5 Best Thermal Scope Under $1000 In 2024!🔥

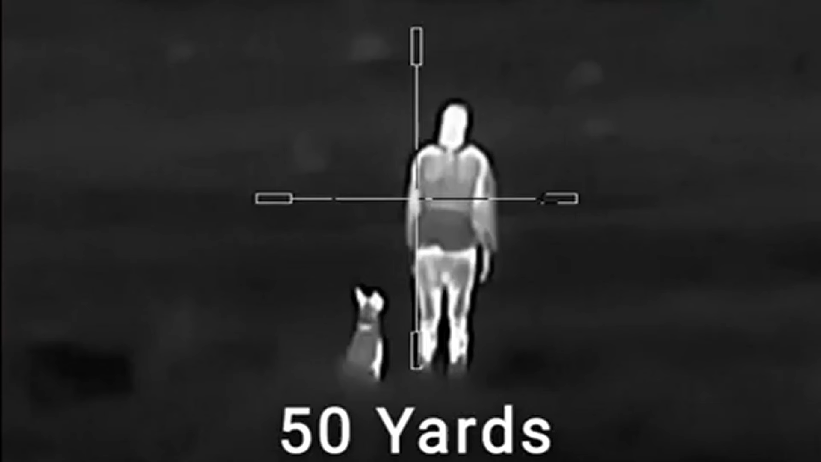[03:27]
The AGM Rattler TS 25-256
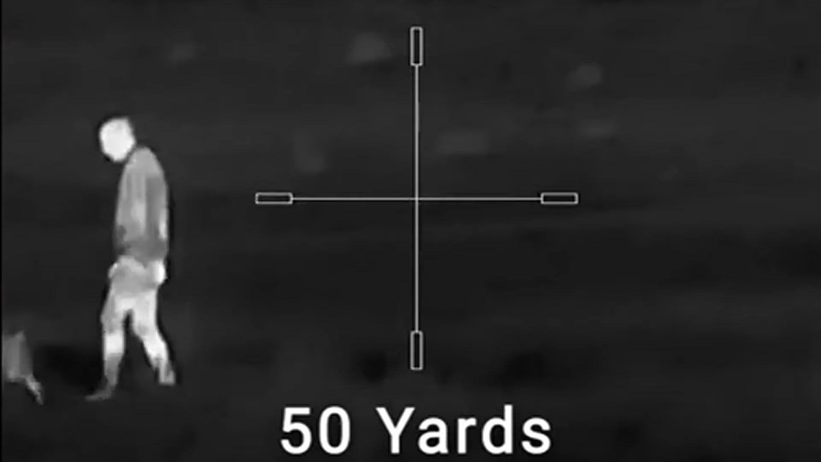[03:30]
Thermal Imaging Rifle Scope is a game-changer for any serious shooter or hunter.
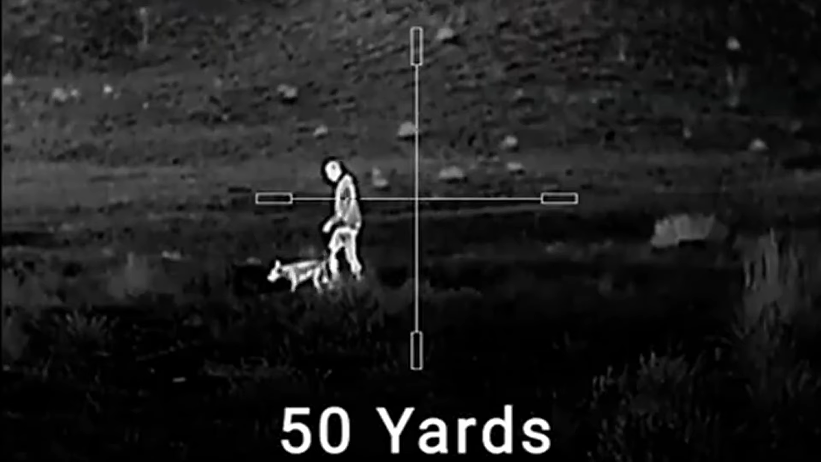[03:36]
This lightweight, compact scope is built for all-day use in any weather, rain, snow, or fog, making it your go-to companion for those tricky conditions. With a powerful 256 by 192,
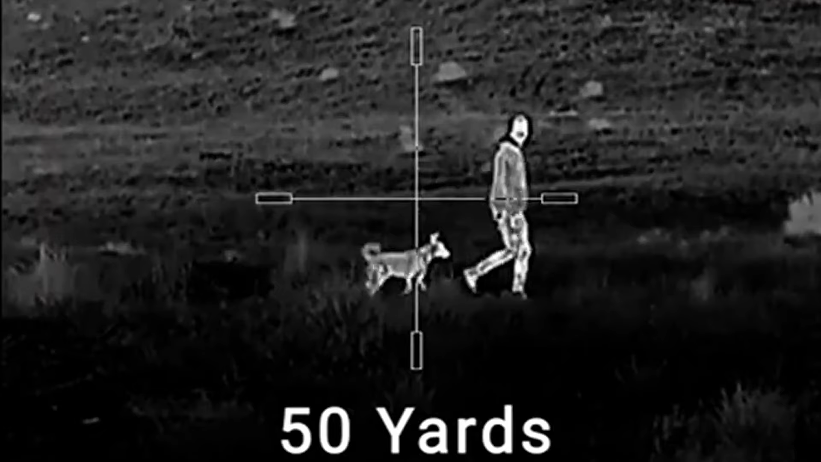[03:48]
12-micrometers thermal detector paired with a sharp 1024 by 768 OLED monitor, you get a crystal-clear sight picture every time.
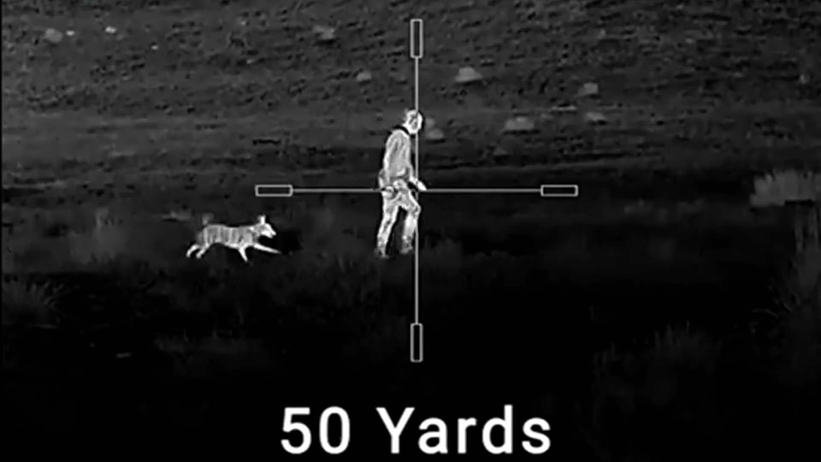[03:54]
One of the standout features is the 8x digital zoom, which lets you zoom in on your target with incredible clarity.
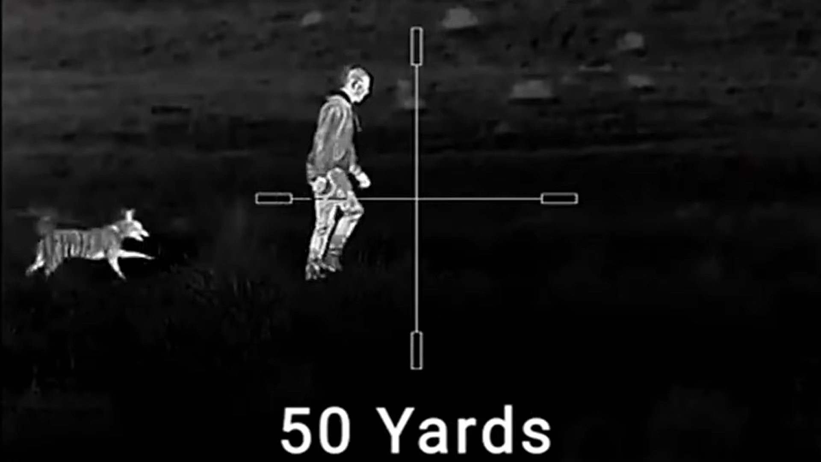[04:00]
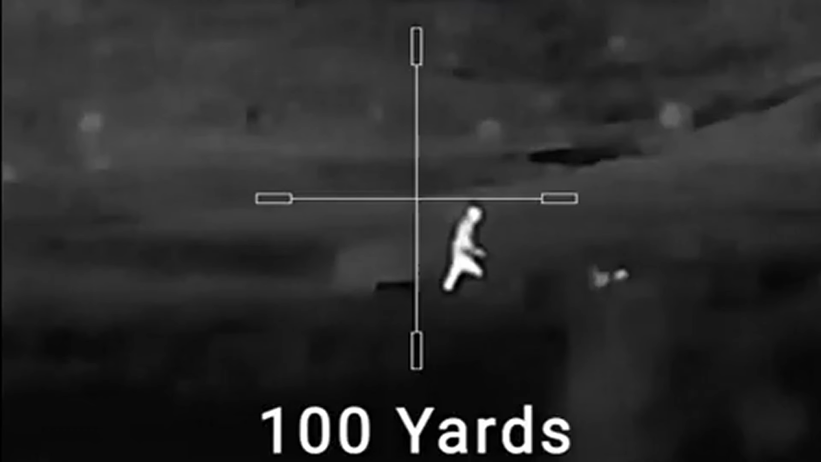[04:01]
Plus, the adjustable color palettes mean you can customize your view to match your environment, whether you're hunting in the dead of night or under heavy cover.
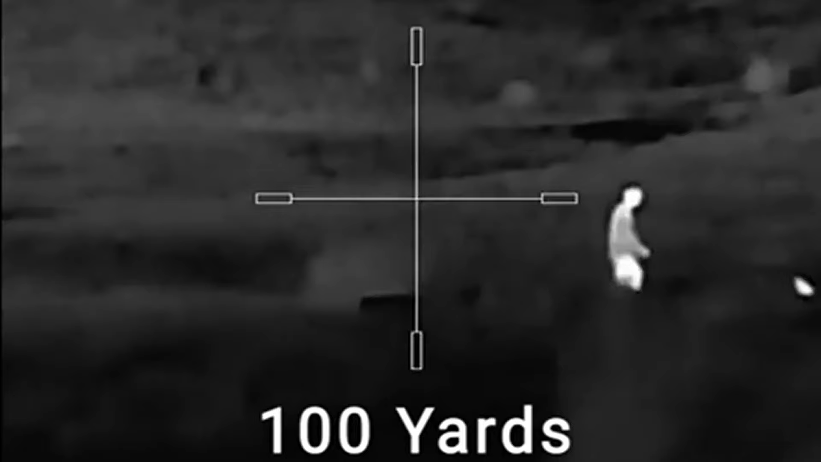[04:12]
What I love most is its versatility, you can easily switch from using it as a rifle scope to a handheld monocular for scouting on the move. And if you want to document your hunting trips, the onboard video recording and photo capabilities,
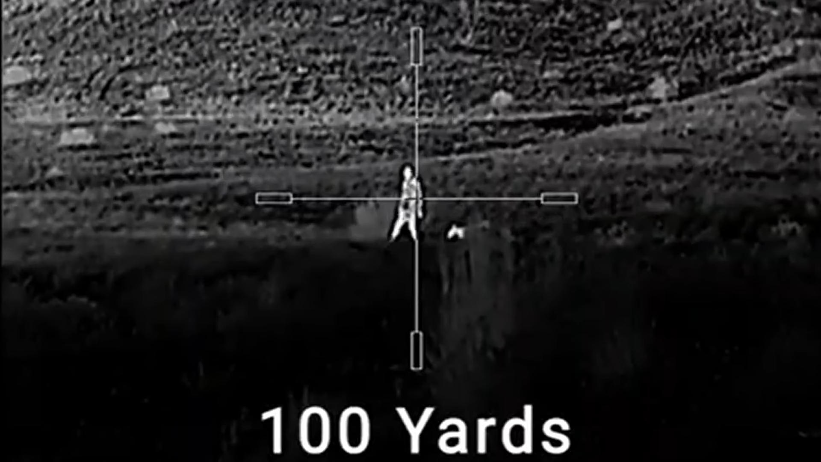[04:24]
with up to 16GB of memory and Wi-Fi streaming, make it super easy to share your adventures.
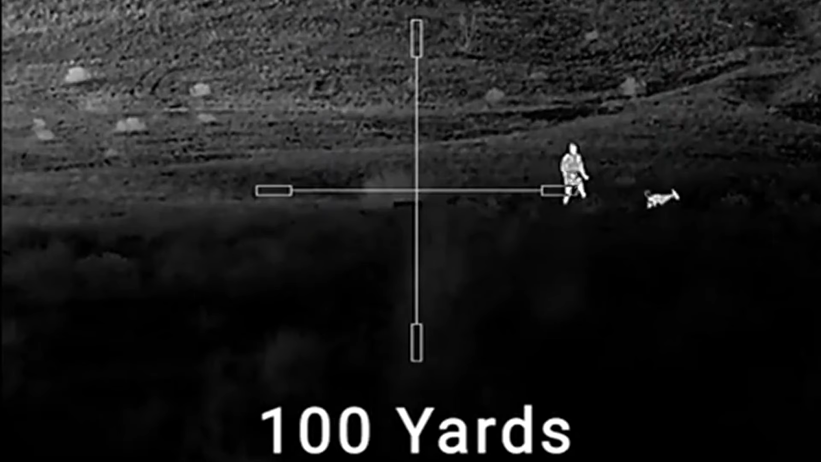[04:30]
Powered by two CR-123 batteries, you'll get around for 0.5 hours of operation, but you can also hook up an external power bank for even longer sessions.
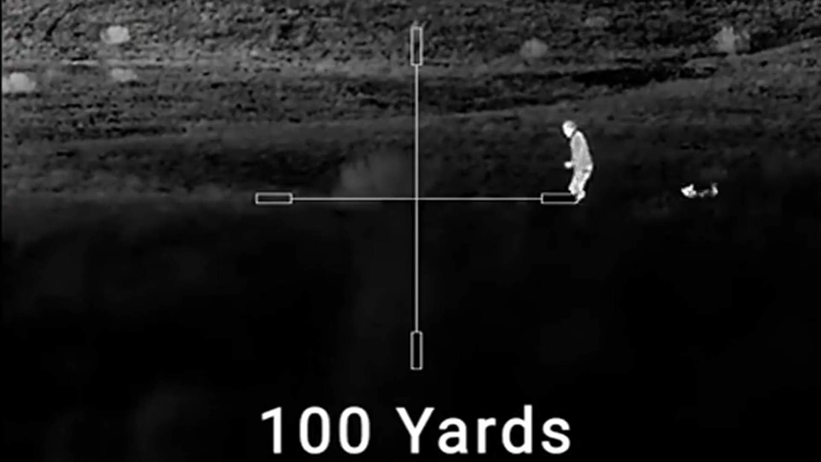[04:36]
With a three-year warranty backing it up,
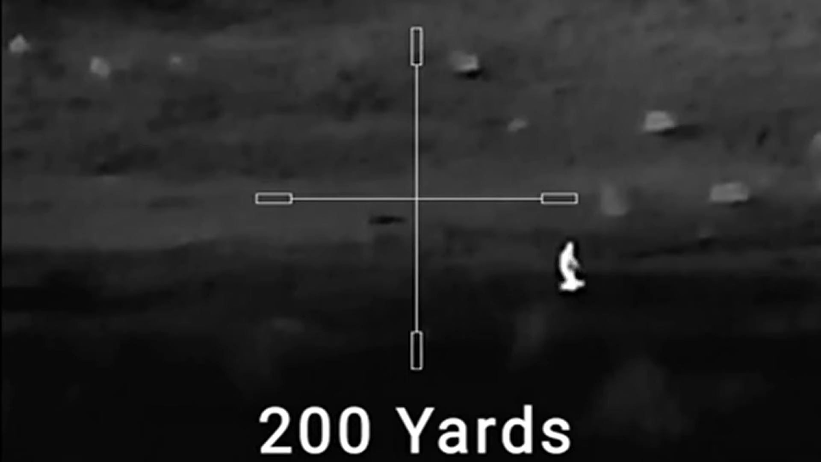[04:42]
the AGM Rattler TS25-256 is definitely worth considering if you want to elevate your shooting experience.